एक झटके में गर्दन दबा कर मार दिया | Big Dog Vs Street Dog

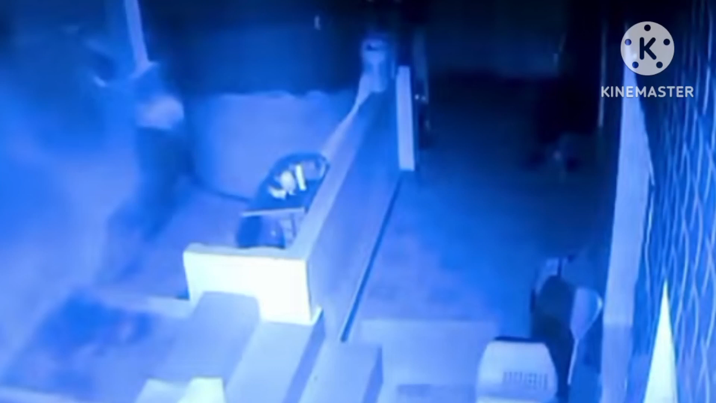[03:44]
کرنے لیپرڈ کی نظر اور پکڑ رات میں بڑی تیج ہو جاتی ہے اس لیے یہ جلدی سے اپنے شکار کو دبوچ لیتا ہے یہاں لیپرڈ نے ایک دوگ کو اپنے موں میں جکڑ لیا ہے اور اب بڑے ہی دمدار طریقے سے اسے اپنے ساتھ لا رہا ہے یہ دوگ اس سے بچنے کے لیے
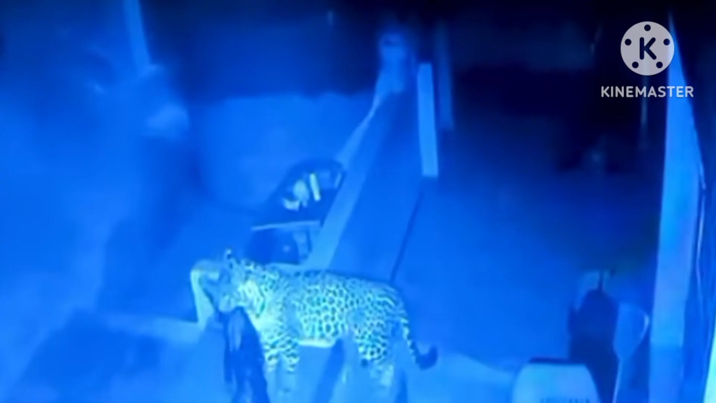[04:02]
بہت ہاتھ پیر فکتا ہے پھر اس لیپرڈ کی پکڑ سے چھوٹ نہیں پاتا بیچارہ لیپرڈ کا نبالہ بند کر ہی رہ جاتا ہے
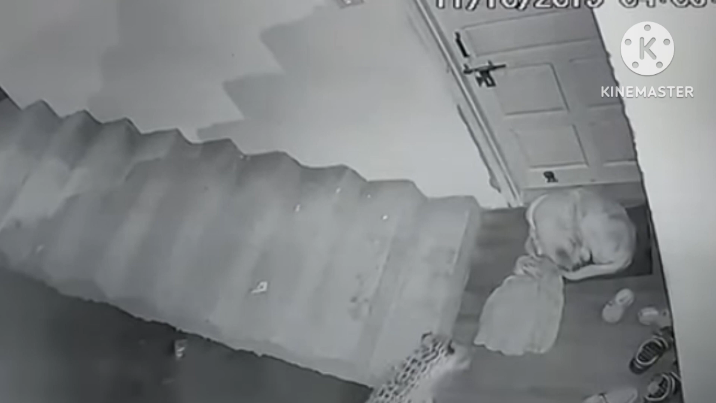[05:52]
دبے پاہ اس کے پاس آیا اور دیکھا کہ ڈاگ تو بڑی ہی گہری نیند میں سویا ہوا ہے ویسے ہی تیندوہ نے اس پر حملہ کر دیا ڈاگ نیند میں انہی کی وجہ سے اس کا مقابلہ نہ کر سکا اور بس اسی کا نشانہ بن بیٹھا
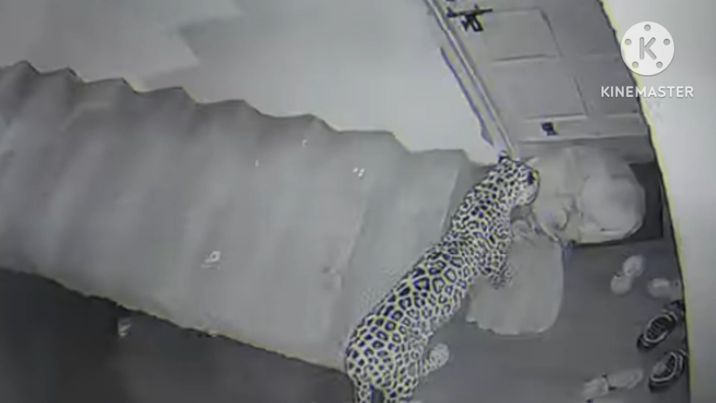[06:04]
اس کے بعد یہ لیپر اسے موں میں دبا کر
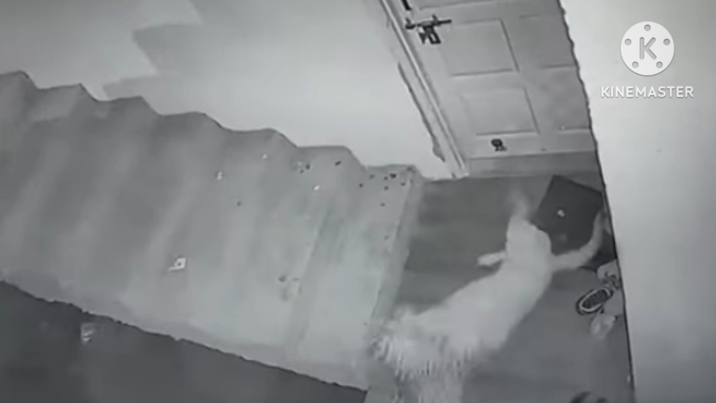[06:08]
اپنے ساتھ لے گیا جیسے ہی ڈاگ کے مالک کو کچھ خطرہ محسوس ہوا وہ ترنت ہی
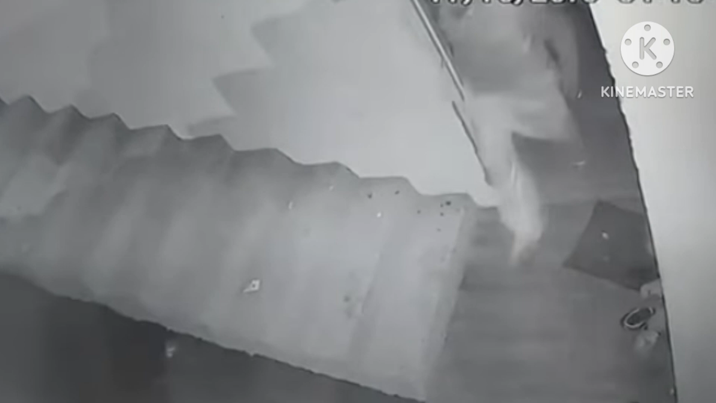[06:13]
باہر آیا اور یہ دیکھ کر کہ ڈاگ گائب ہے وہ حیران ہو گیا